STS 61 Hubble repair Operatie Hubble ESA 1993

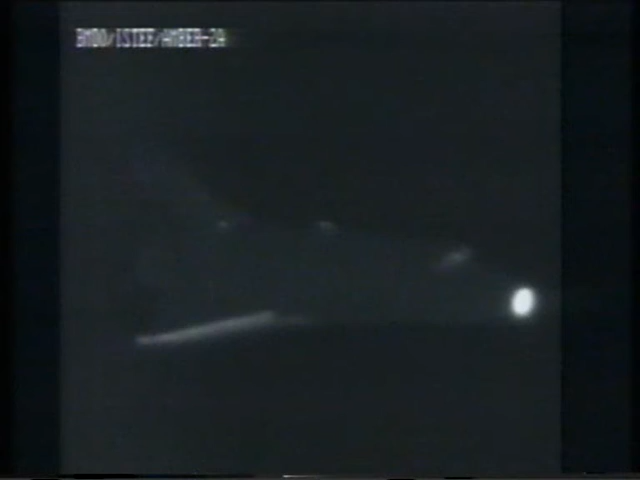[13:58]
Hoewel het pik donker is, kan met warmtegevoelige camera's de laatste fase in de vlucht van de Endeavour worden gevolgd. De heetste delen van de shuttle lichten het helderst op.
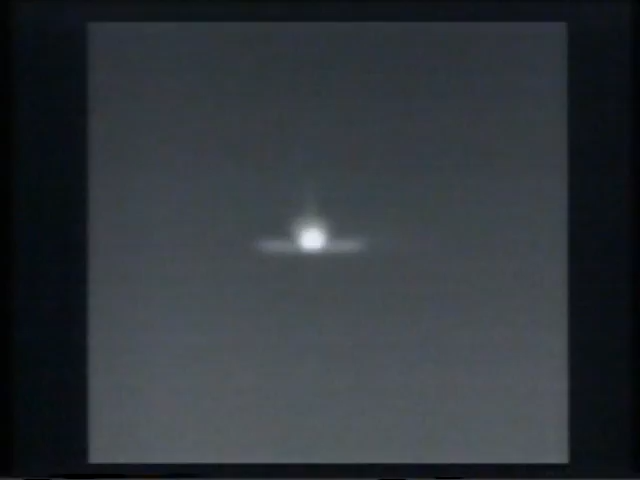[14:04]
De neus en de vleugelranden hebben een temperatuur van circa 2000 graden door de wrijving met de damkring.